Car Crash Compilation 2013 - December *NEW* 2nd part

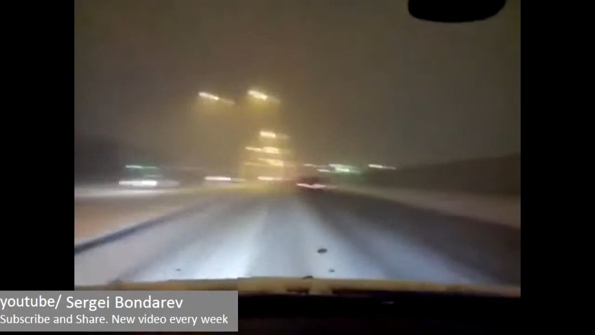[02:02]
Через 300 метров авария. Нихуя себе.
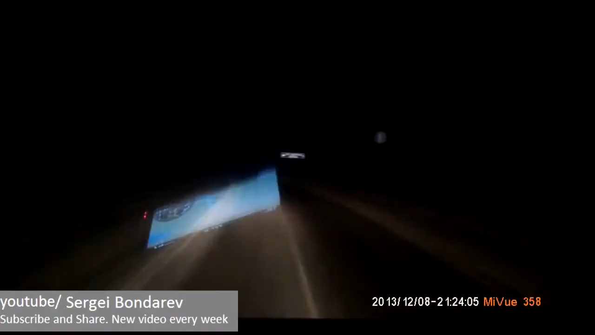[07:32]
Ехай на 80. А? Ехай на 80 заходить. Ебать, туда сейчас мы полетим. Ебать! Сука!